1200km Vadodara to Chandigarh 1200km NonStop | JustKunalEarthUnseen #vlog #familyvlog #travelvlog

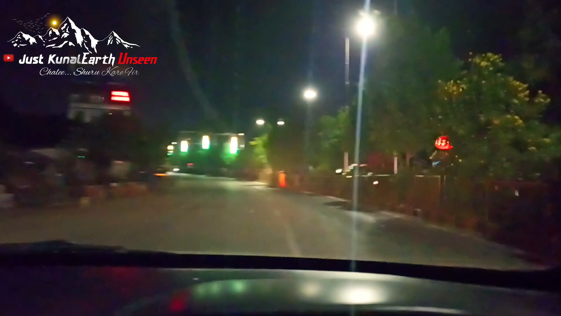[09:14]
सो गाइस उदयपुर आ चुका है, हम एंट्री कर चुके हैं उदयपुर में।
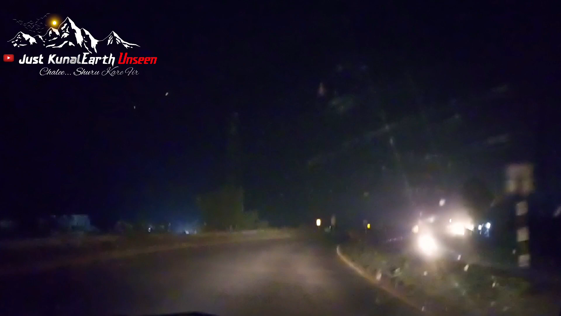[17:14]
चंडीगढ़। तो अंबाला रह चुका है 51।
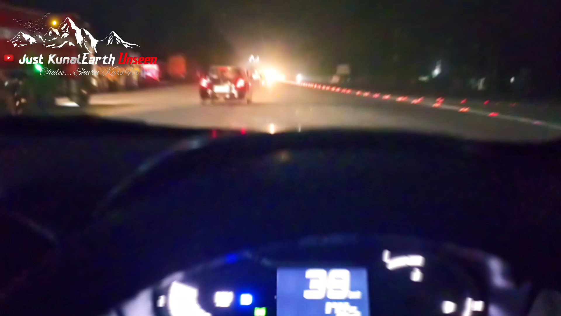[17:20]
तो गाइस मैं पहुंच चुका हूँ अब चंडीगढ़ और अंबाला हाईवे पे, तो अब देखो गाइस कब तक पहुंचते हैं अभी चंडीगढ़। भाई साहब इतना लॉन्ग ड्राइव करके आए हैं वडोदरा से, अलग ही मजा आ गया यार अपनी जगह पे आ करके।
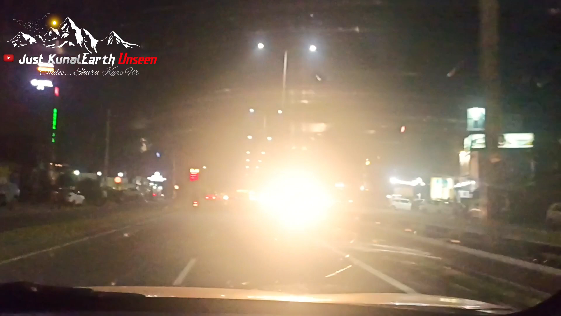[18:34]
जो हम यहाँ पे मनाली के लिए भी यहीं से जाते हैं, शिमला के लिए भी यहीं से जाते हैं। ये देखो ये हमारी मनाली की बस मंडी से आ रही है,
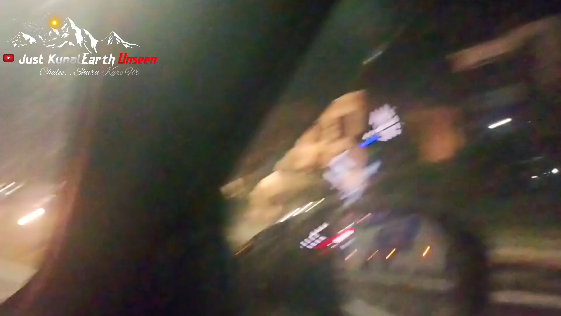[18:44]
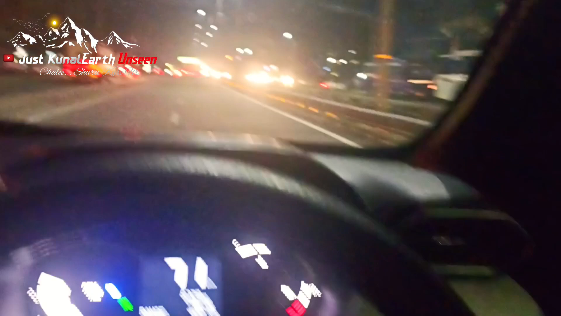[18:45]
ये लो बोर्ड पे भी अब आप लोगों को पता चल जाएगा गाइस, देखो आ गया बोर्ड, आ गया चंडीगढ़ मनाली धर्मशाला,
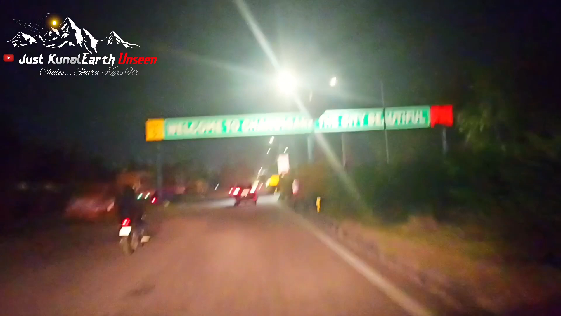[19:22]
एंडर्ड एंड चंडीगढ़। सो गाइस पहुंच चुका हूँ मैं चंडीगढ़ में, अब आगे दिखाते हैं आप लोगों को। गाइस चंडीगढ़ में हल्की हल्की ठंड होने लग गई है,
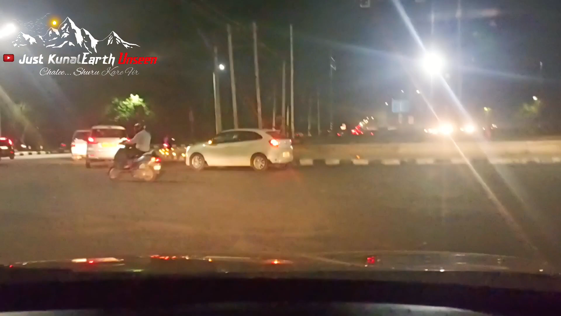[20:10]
चंडीगढ़ का यही सबसे बड़ा वो है गाइस, गोल चक्कर भी आ जाता है,
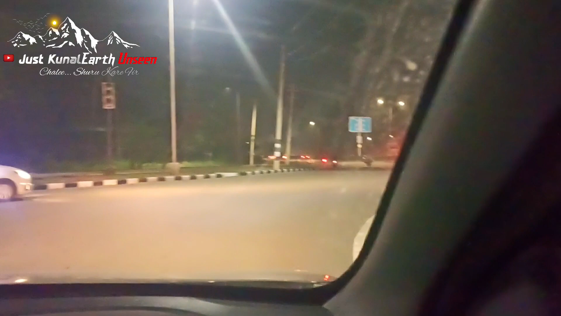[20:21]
सीधा जाना है ना।